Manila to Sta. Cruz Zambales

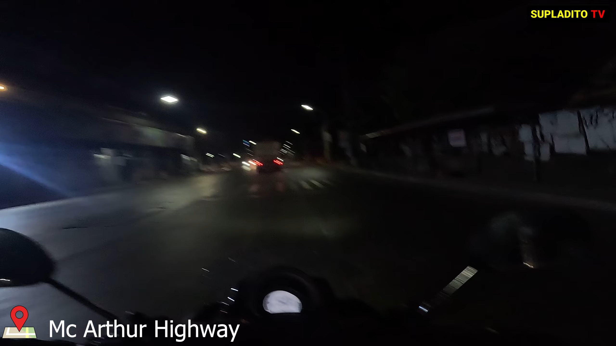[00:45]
Andito na tayo sa MacArthur Highway. Lalaki ng truck.
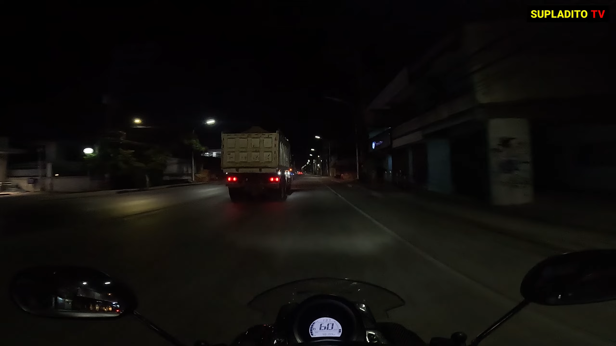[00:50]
Medyo may konting traffic dito sa MacArthur. So, hindi pa rin talaga para tapos. Ito ata yung ilog dati pag dinadaanan namin. Ito mo lang, lakon ng tinaas ng ano,
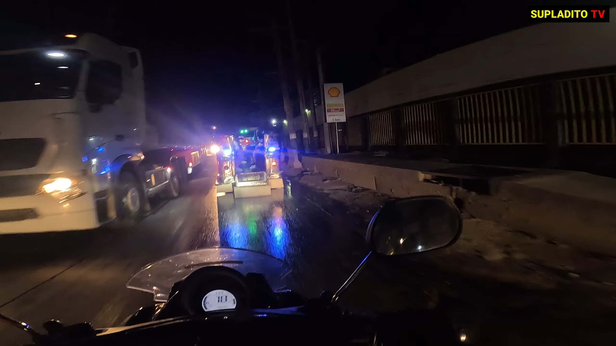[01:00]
kalsada. Dito ang meet up namin sa McDo Balagtas. So kaya dito muna tayo.
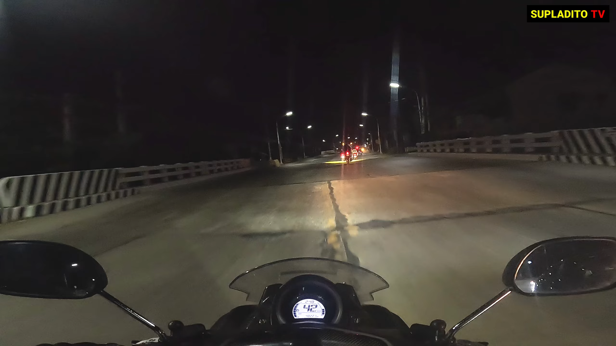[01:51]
Basta walang mabagsak ang pato eh. That's the end. Isa pa. That's the end. Parang malaking humps eh, no? Ang pangit ang design eh.
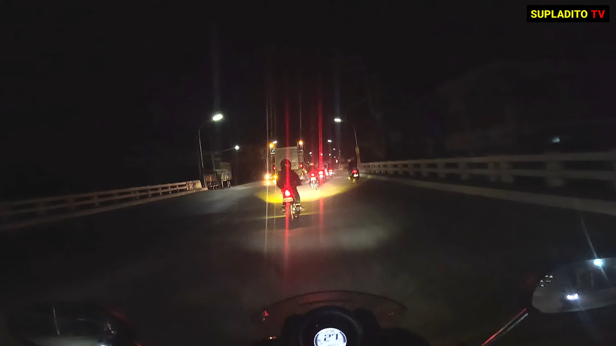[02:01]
Lubak-lubak, di ba? Hindi pa. Hindi pa ito ang party. Hindi pa tayo dumadaan sa judge eh. Ayan na judge na yung nataaran natin ha, kanan. Ayan na pala. Ito na yung boundary, kapalit. Maga na ito eh.
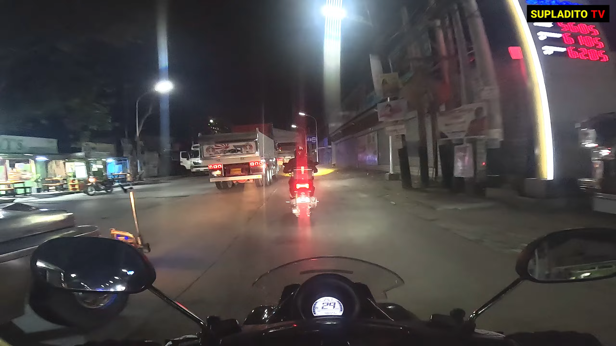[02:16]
Dito na yung bilihan ng mga ano nang sasakyan. Kapait na ito, kapait.
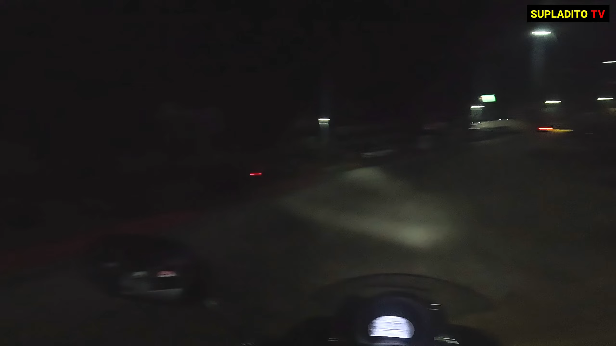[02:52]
Buset. Time check 4:14. Tricycle ulit, walang ilaw. Na walang ilaw sila oh, magdalawa magkasunod walang ilaw. Walang mga ilaw.